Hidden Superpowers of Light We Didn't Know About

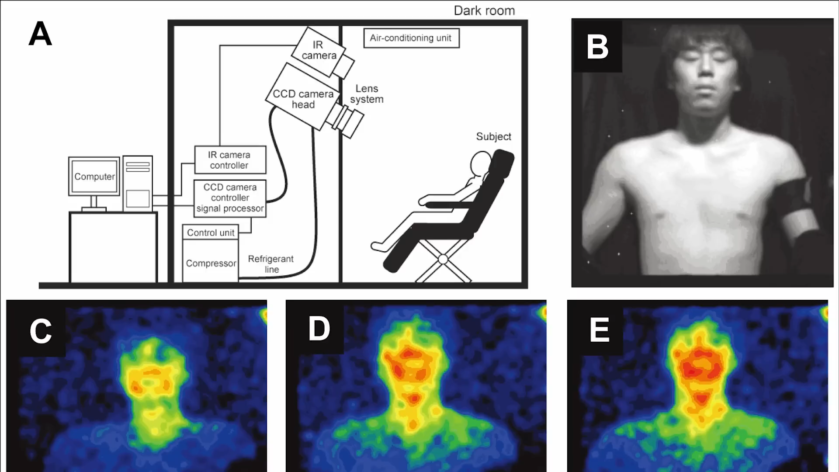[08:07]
There, they registered luminescence and found that its brightness wasn't constant.
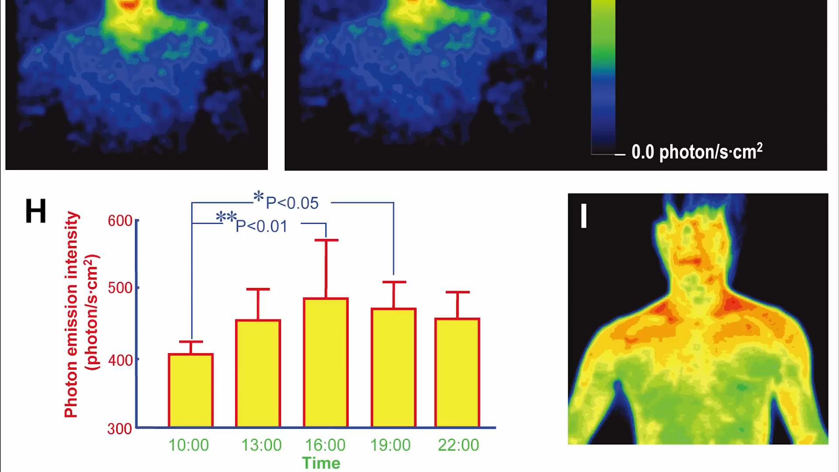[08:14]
People glow the dimmest at 10 in the morning and the brightest at 4 in the afternoon.